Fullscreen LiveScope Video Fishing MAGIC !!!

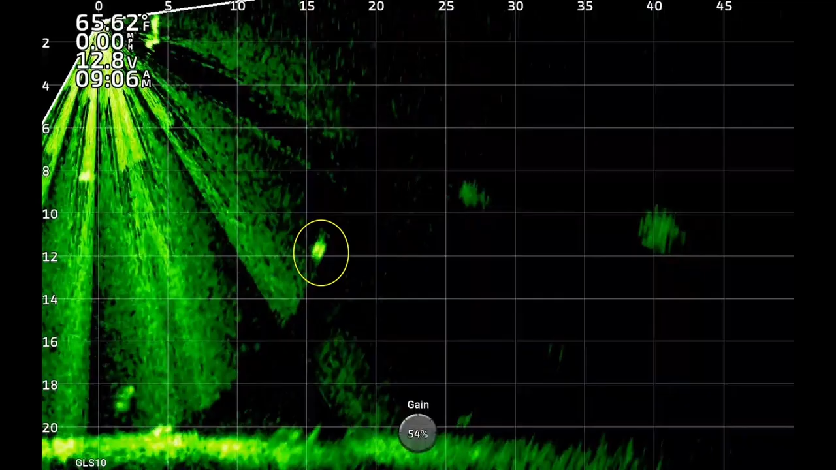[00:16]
On screen: water 65.62°F
thanks for watching so we've got a nice crappie about 15 feet
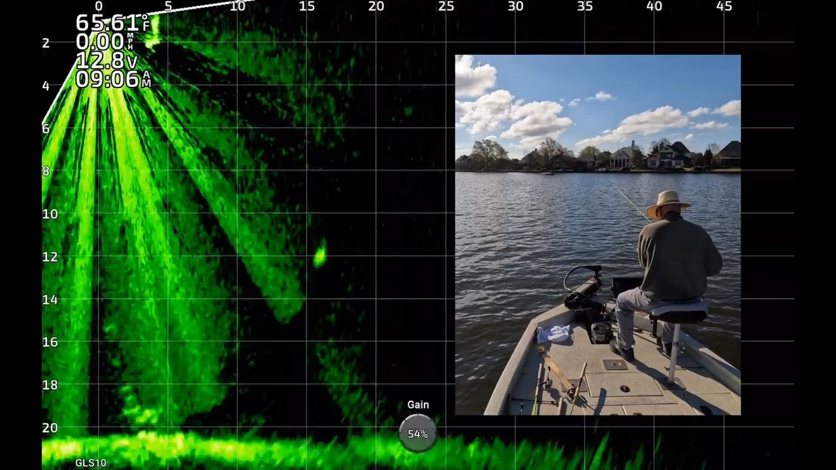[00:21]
On screen: water 65.61°F, speed 0.00 mph
from the boat 12 feet deep about to see my jig dropping down you can see the jig crappie's looking at it very interested these fish were aggressive set the hook nothing like it coming to the surface
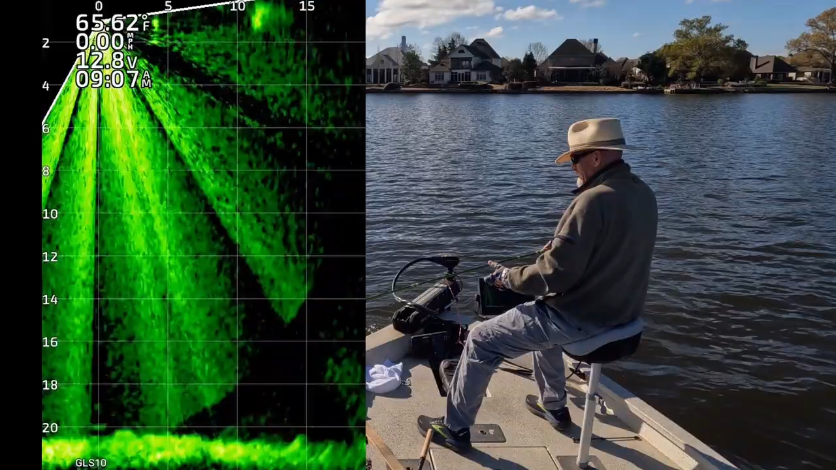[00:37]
On screen: water 65.62°F
about to get them in the boat this is another good crappie most
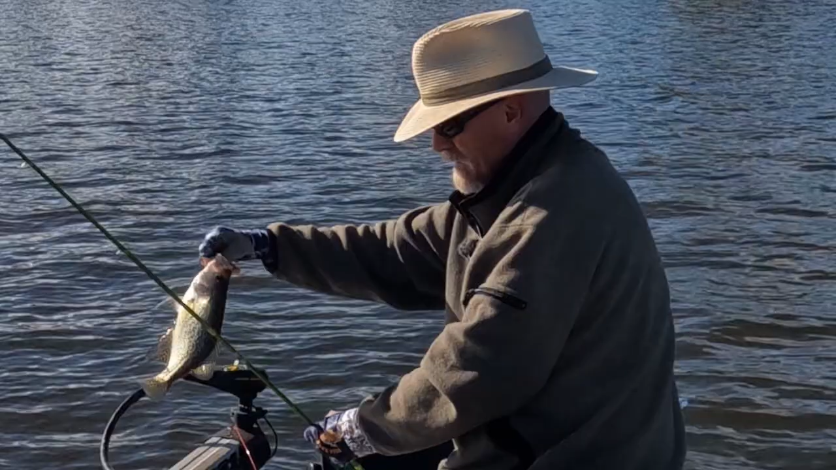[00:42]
of these crappie are in the 12 to 13 inch range I caught one that was like 10 inches long one that was over 14 I let the first couple go and then a friend of mine asked me to keep him a couple so I decided
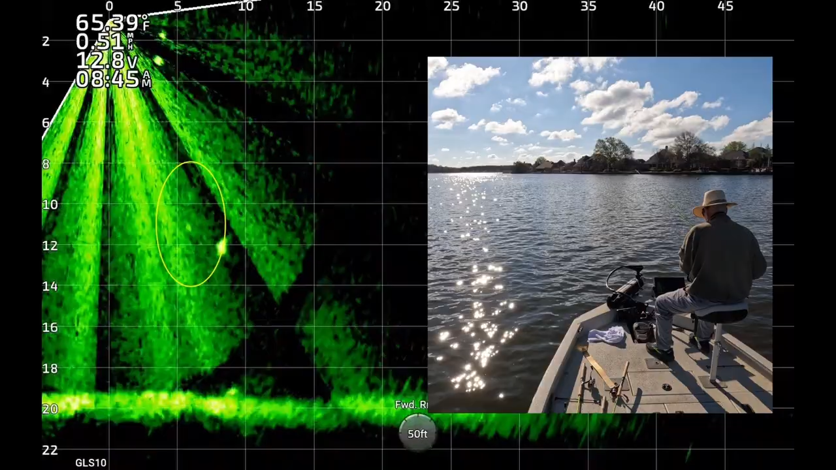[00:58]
On screen: water 65.39°F
to help him out here's a crappie about 10 feet from the boat 12 feet deep there's the jig dropping down he's looking at it boom couldn't resist on his way to the boat
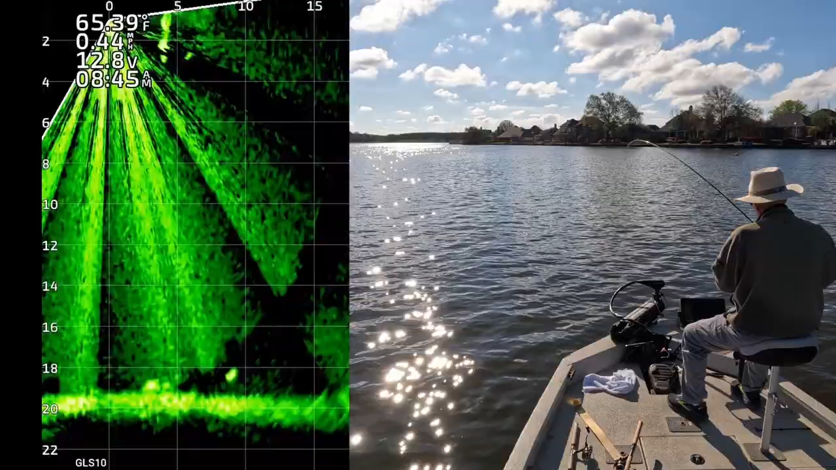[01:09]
On screen: water 65.39°F
these fish were fairly
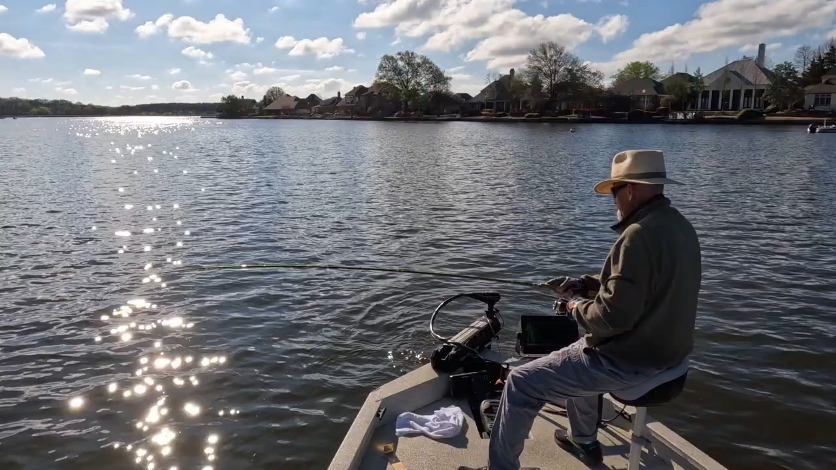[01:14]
aggressive today most of them were black crappie had a few white crappie I think this is a black another probably 12 13 inch fish let him go there
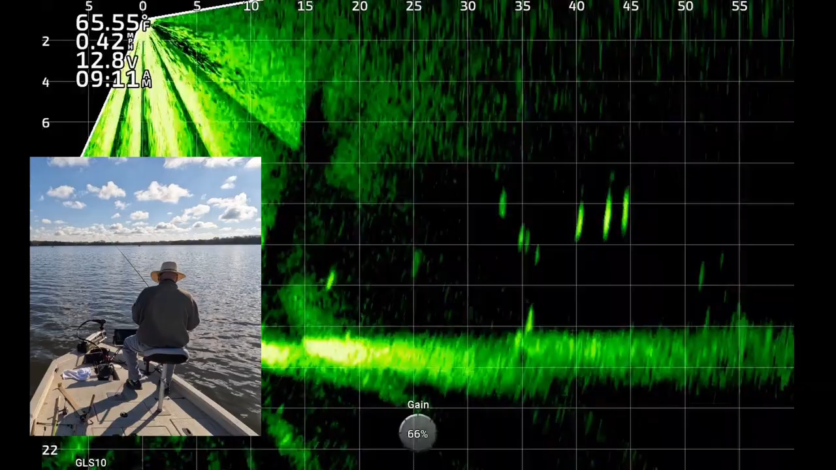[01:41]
On screen: water 65.55°F
you see four fish about 35 feet from the boat 10 feet deep there's my jig dropping down and that one took a look at it he peeled off from the school now he's following the jig you can barely see it boom hit it there he is on his way to the boat that's 35 feet away that's pretty nice casting that far and getting one of them to
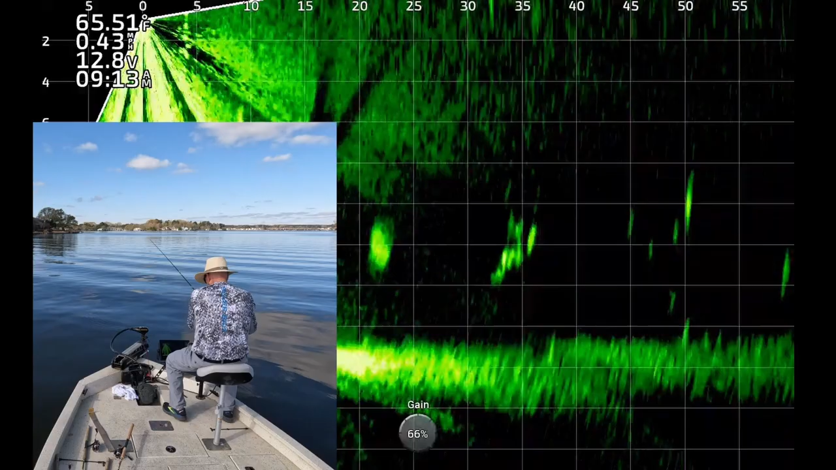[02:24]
the jig about 35 feet from the boat you see one crappie just came up and hit it about 27 feet from the boat and
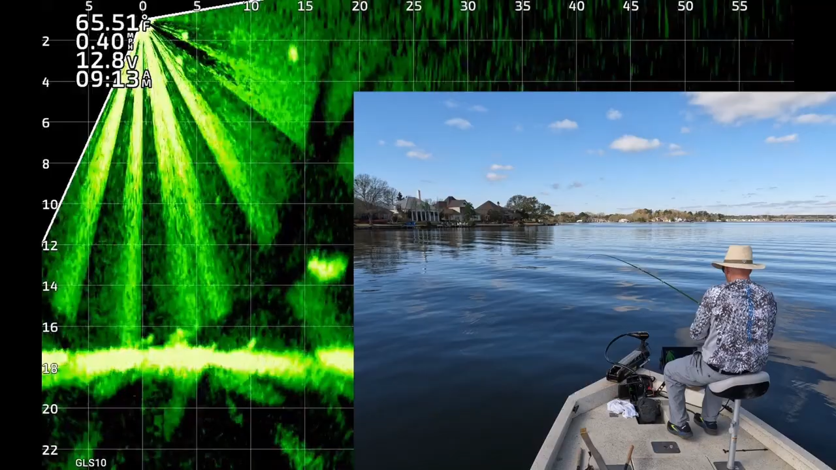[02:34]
On screen: water 65.51°F
these fish were aggressive that is fun when it's like that got him in the boat another nice crappie this is about
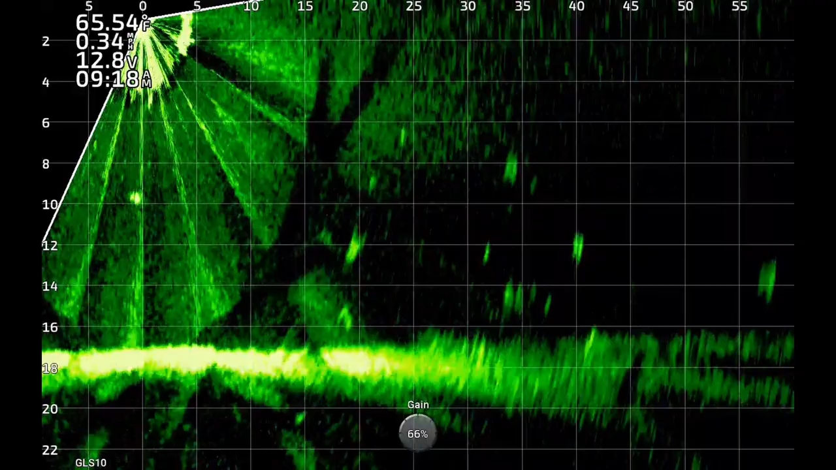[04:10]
On screen: water 65.54°F
there you see the jig coming down and just went over the top of him and he missed it decided not to eat it but there's a better fish right there moving towards the jig he's about 12 feet deep you can see him swimming down to it he just saw it he turned looking at it boom he got it bringing him to the boat now that's a pretty sweet scenario
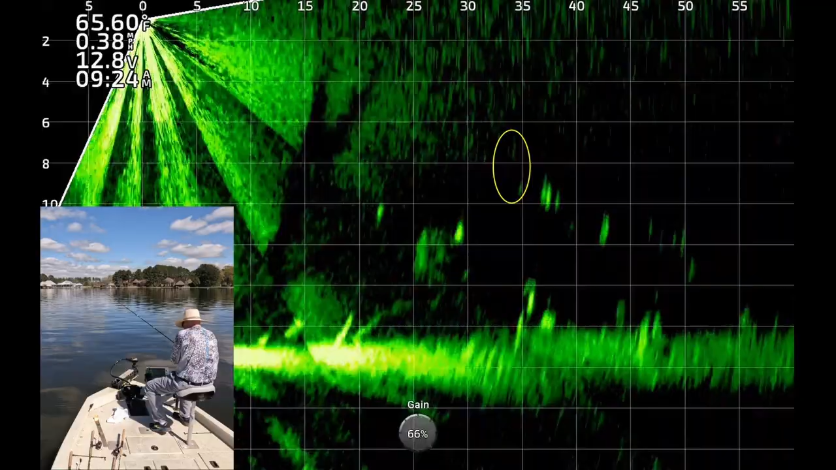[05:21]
On screen: water 65.60°F
what do we have there's a fish 33 feet away he did not waste any time didn't get much